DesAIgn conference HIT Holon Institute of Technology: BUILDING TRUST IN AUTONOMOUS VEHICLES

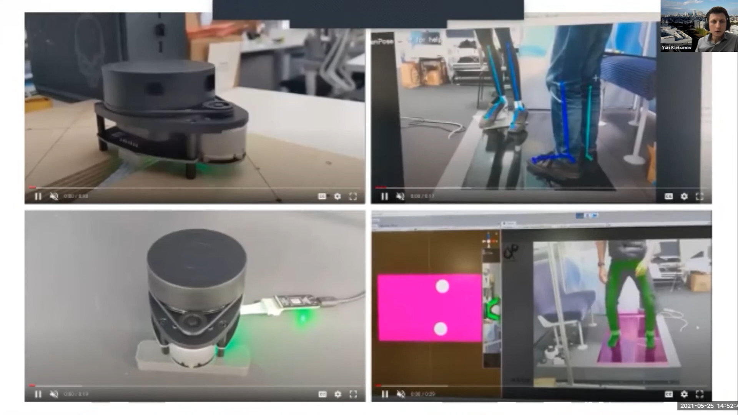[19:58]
And just going quickly back to the sensors bit, we also tested different ways of detecting the passengers.